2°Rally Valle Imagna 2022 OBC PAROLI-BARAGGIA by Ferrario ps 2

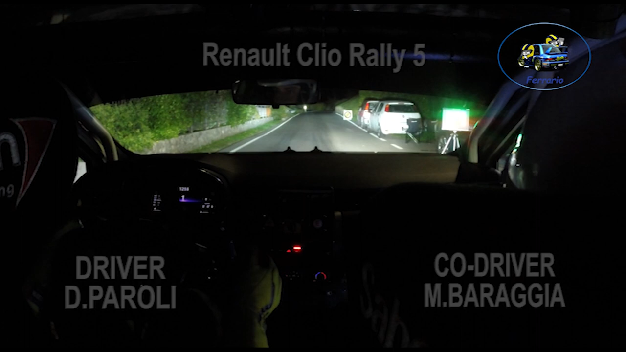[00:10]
Destra 3, 30, destra 2, apri, 3, 2, 1, via, via, via, via, via, destra 3, 30, per destra 2, apri, 2, apri,
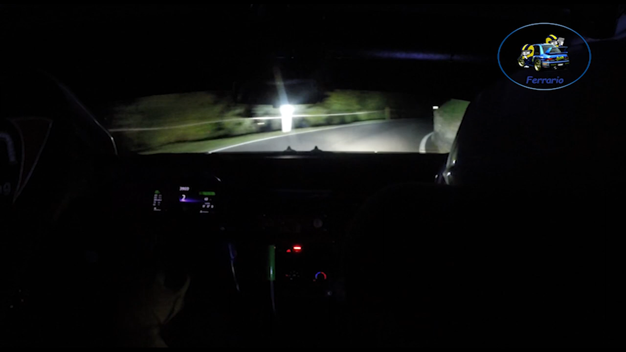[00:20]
via, deciso, deciso, deciso sulla destra 3, destra 2, apri, dai che ce l'hai, 30, destra 3, attenzione, sinistra 4, la tua sinistra 4, 3 e sinistra 4, 100 arre, sinistra 3 lunga, 50, destra 4 e subito destra 2 gira, 4, occhio qua la macchina, 2 gira, sta interno, sta interno, sta interno, via,
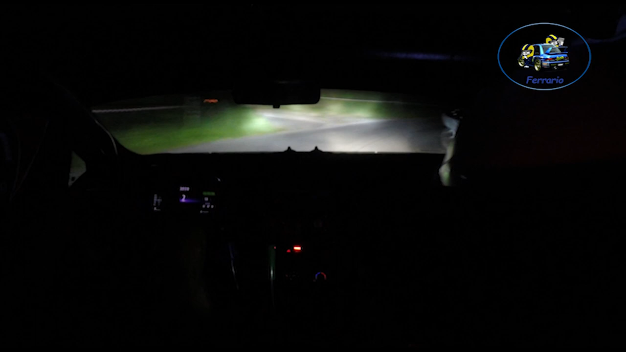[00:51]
50, sinistra 5, usciamo forte, via, 50, sinistra 5, 100, a vista, su fino ai cartelli, stai a destra per il giochino. Dai, stai, stai, boom, giù, un'altra, dentro, dentro, dentro, dentro, boom, giù, la prima,
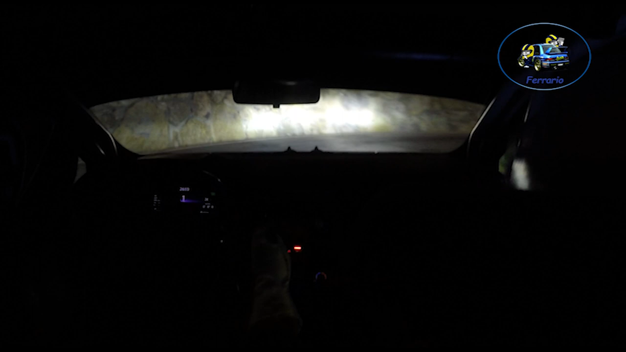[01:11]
via, via, via che ce l'hai, via che ce l'hai, via, via, sinistra 5,
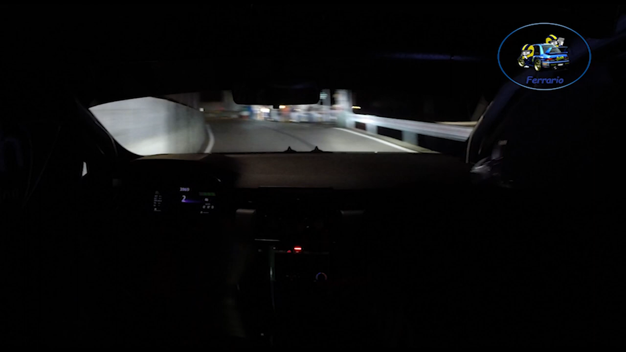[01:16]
per sinistra 4 e 50 mossi alla casa sinistra 3, qua c'è la sinistra 3, per sinistra 3 tieni, sinistra 3 tieni e 20, destra 2, 2, frena forte sulle 2 e sinistra 2 gira e destra 3, 2 gira e destra 3, 30, 30 al verde, sinistra 3 lunga, 3 lunga, 3 lunga e 3 lunga, lunga tieni, questa apre,